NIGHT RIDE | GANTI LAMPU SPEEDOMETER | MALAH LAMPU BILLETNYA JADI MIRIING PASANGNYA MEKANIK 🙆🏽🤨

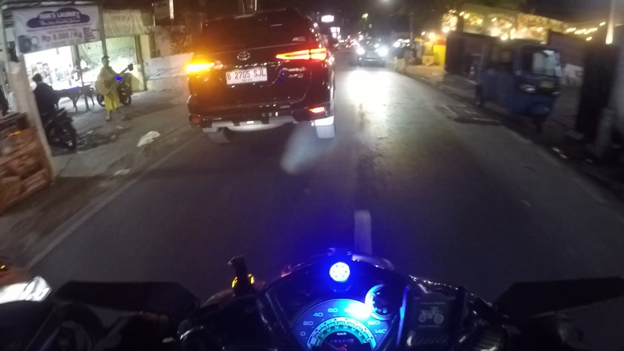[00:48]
Selalu di dalam lindungan Allah Subhanahu wa taala. Amin. Oke guys, sekarang Mas Agus posisi di Jalan Bangka guys, Kemang. Lihat guys, ada yang baru nih di Mio Prime.
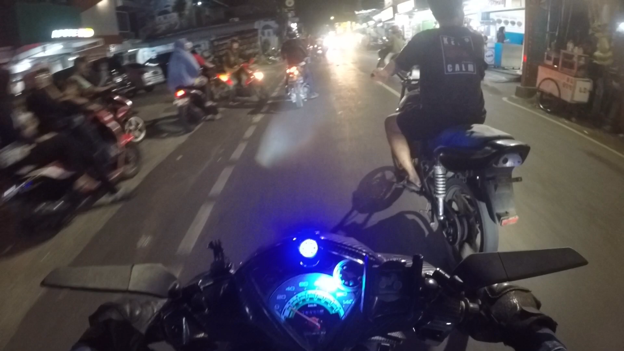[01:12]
Ya guys, tuh guys.
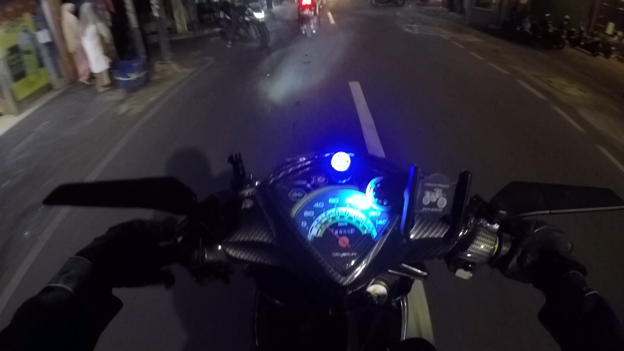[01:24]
Lampu speedometernya menyala, bosku, masih. Baru ganti lampu speedometer. Plus Mika
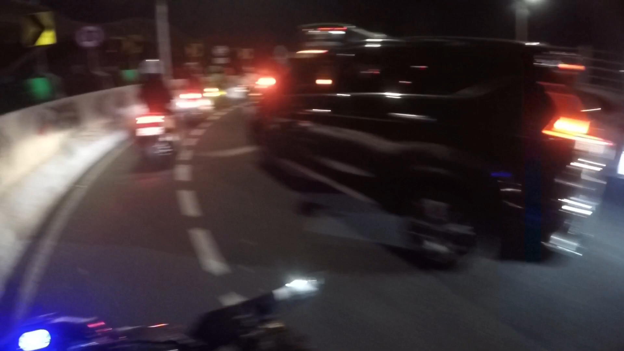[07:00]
Ada apa kegerangan? Biasanya di sini jam segini sudah tidak macet.
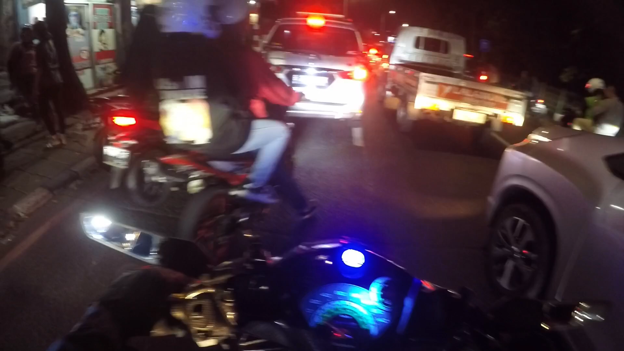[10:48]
Om telolet om, ini jangan-jangan bocil-bocil lagi nih, pada berdiri di pinggir jalan minta telolet om.